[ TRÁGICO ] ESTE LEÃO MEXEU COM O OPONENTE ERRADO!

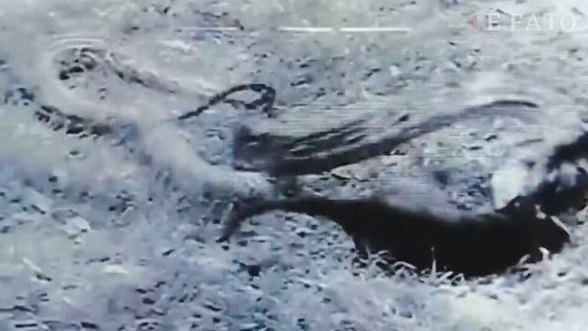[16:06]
No corpo a corpo arriscado, a vida do felino pende por um fio.